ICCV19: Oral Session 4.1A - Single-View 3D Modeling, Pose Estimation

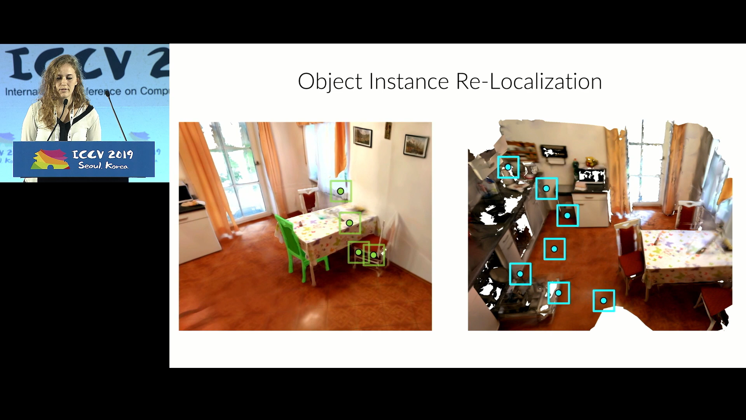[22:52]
correspondences are computed by doing a nearest neighbor search in low latency space. We then use RANSAC to filter these correspondences.
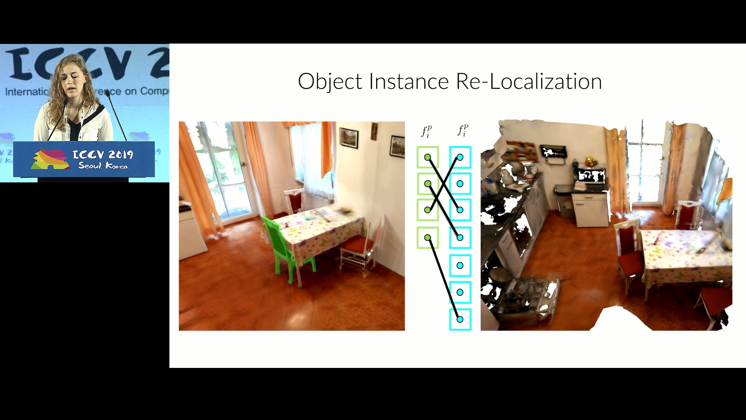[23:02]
The remaining correspondences then serve as an input for a post-optimization. During training, our network takes triplets as an input,
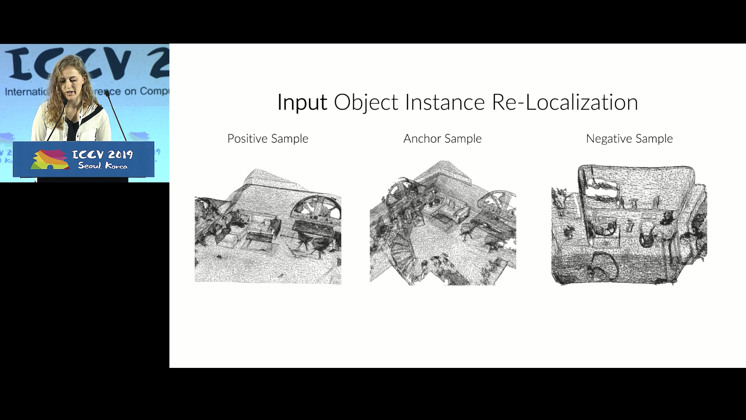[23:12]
where an anchor, a 3D patch on a reference, is paired with its positive counterpart on a rescan, and a negative patch from another scene.
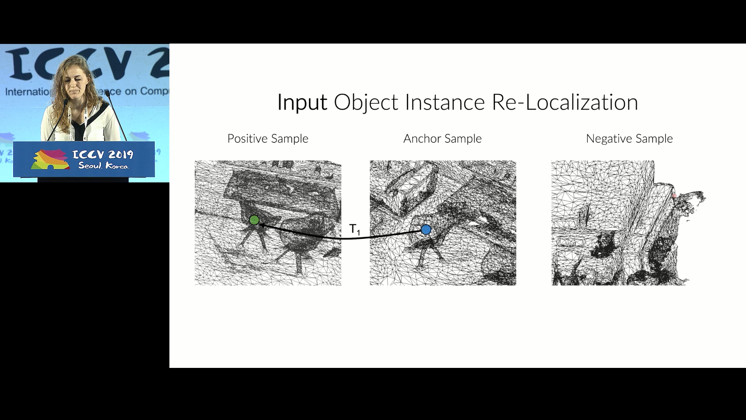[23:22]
For each sample, the TSDF volume around it is extracted at two different scales.
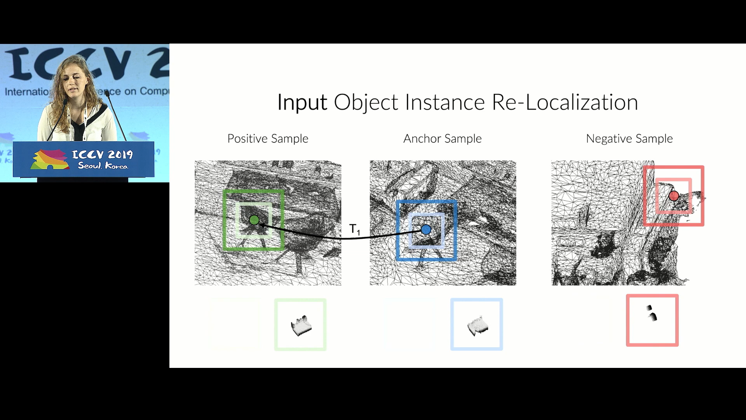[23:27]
Each scale is learned with a separate branch in our network architecture.
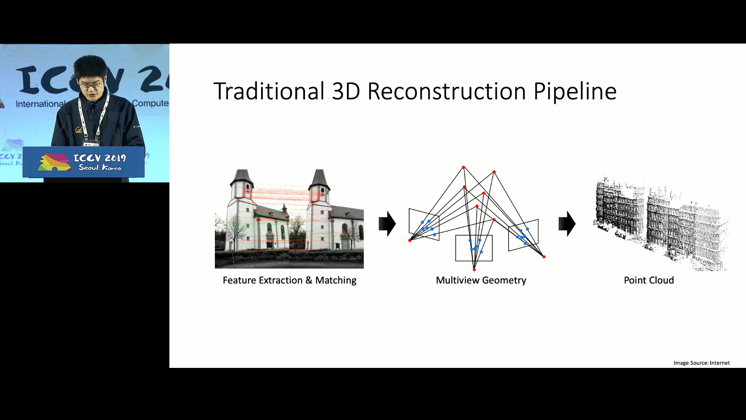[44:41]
So traditional 3D reconstruction pipeline are based on the following figures. So first, the local feature extractor is running on the image pairs to build the correspondence. Next, we apply multi-view geometry to find the camera pose. And finally, we triangulate it to find the sparse point cloud. However, the result point cloud is not very friendly for content editing, data sharing, and scene understanding. For example, in order to edit a skinned gear, the engineer needs to first convert the point cloud into a GAD model. For another example, with just point cloud LiDAR data, it's still very hard for the algorithm to pass the scene.